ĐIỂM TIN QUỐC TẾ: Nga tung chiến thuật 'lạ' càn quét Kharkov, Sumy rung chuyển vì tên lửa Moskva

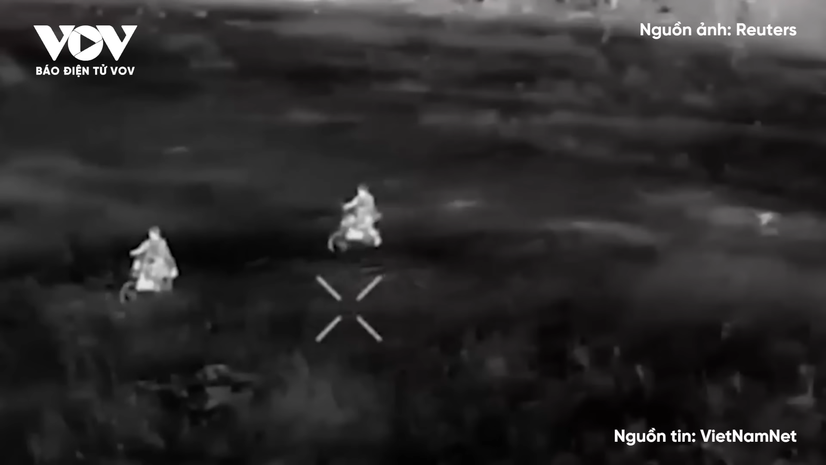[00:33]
Quân chức trên cho biết kể từ khi Kiev bắt đầu chiến dịch đột kích vùng biên giới
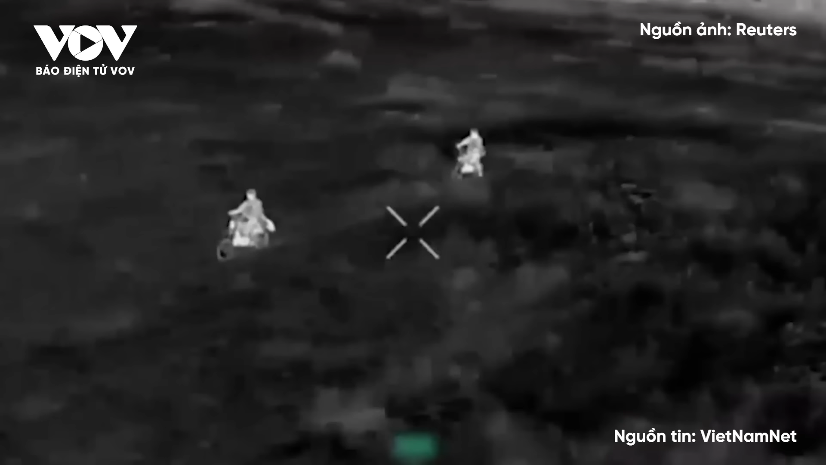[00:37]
Kursk của Nga tình hình ở vùng Kharkov về cơ bản không có thay đổi lớn nào Các lực lượng Moskva tiếp
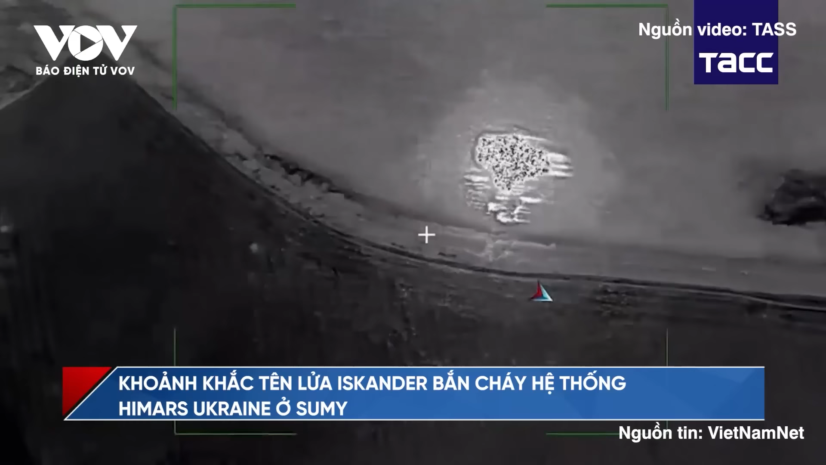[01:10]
vụ trinh sát trên không ở tỉnh Sumy Ukraine đã phát hiện đối phương triển khai hệ thống pháo phản lực Himach
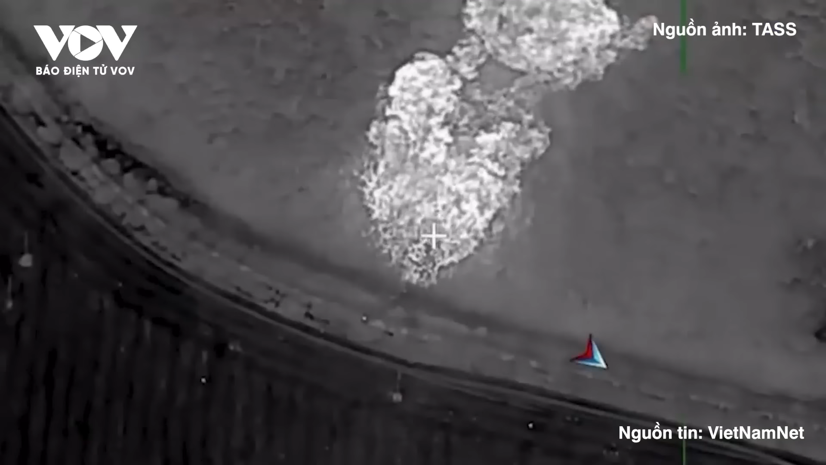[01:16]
gần khu đình cư Stepanoka Sau đó, chiếc UAV quay được hình ảnh kíp chiến đấu Ukraine lái
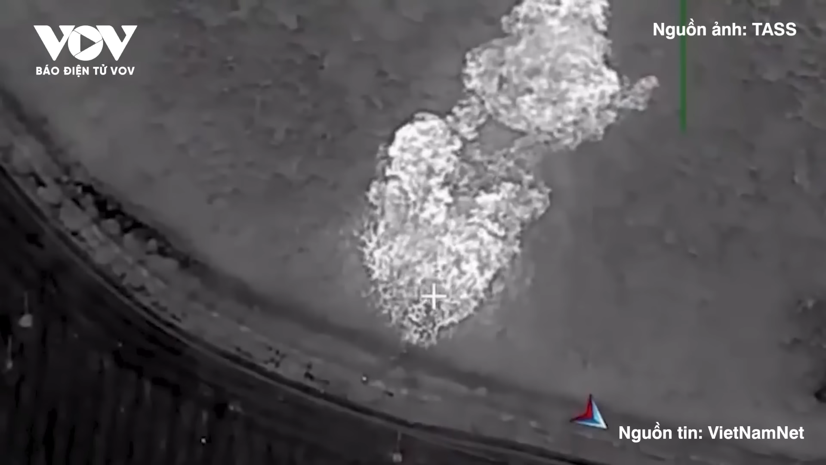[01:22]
cỗ pháo Himach ẩn hấp tại rìa một khu rừng gần đó Thông qua dữ liệu tọa độ được UAV cung cấp,
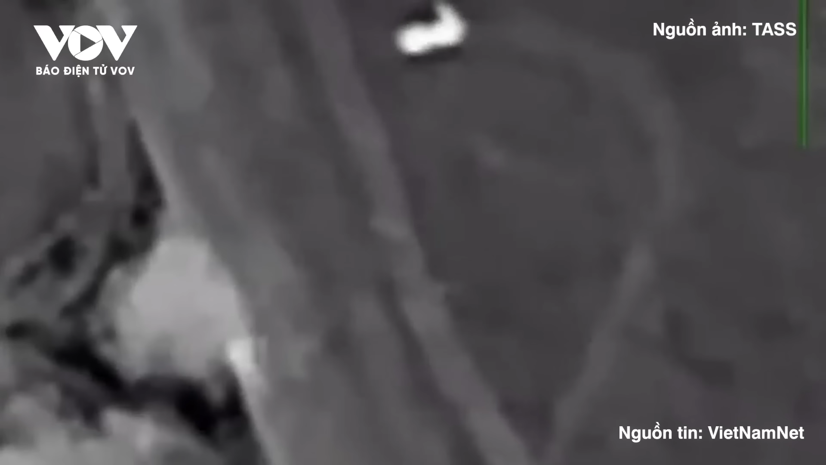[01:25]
lực lượng tên lửa Nga đã sử dụng khí tài Iskanderm tập kích cỗ pháo đối phương Đòn
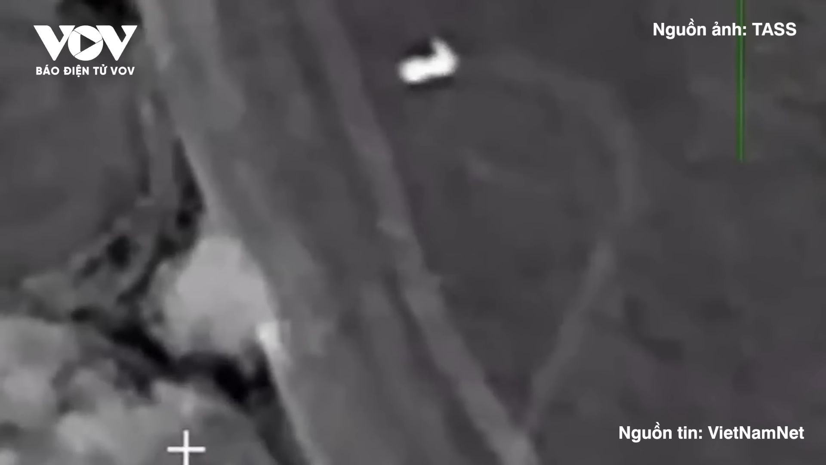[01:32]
tấn công lập tức tạo ra một vụ nổ lớn ở khu vực pháo Himach đang trú ẩn Quân
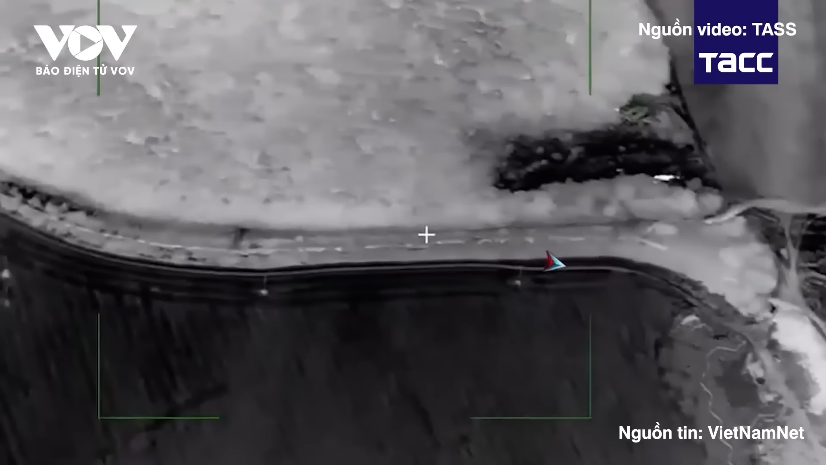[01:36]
đội Ukraine hiện chưa bình luận về thông cáo và video được Bộ Quốc phòng và Truyền thông Nga công bố